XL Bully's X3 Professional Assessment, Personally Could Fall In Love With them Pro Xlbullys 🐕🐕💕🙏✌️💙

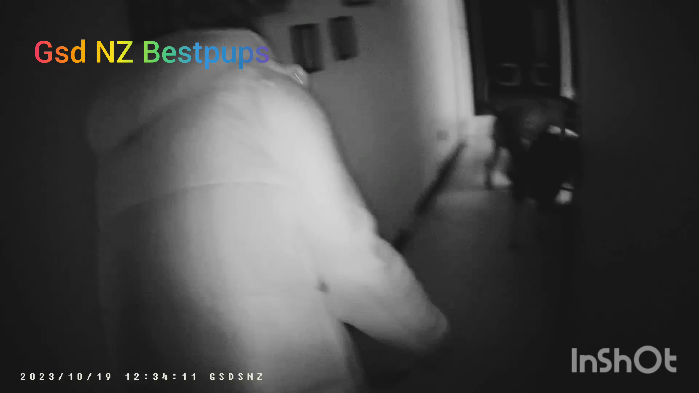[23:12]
Come on in! Hello, gorgeous! Hello! Hello, beautiful! Hello, babies!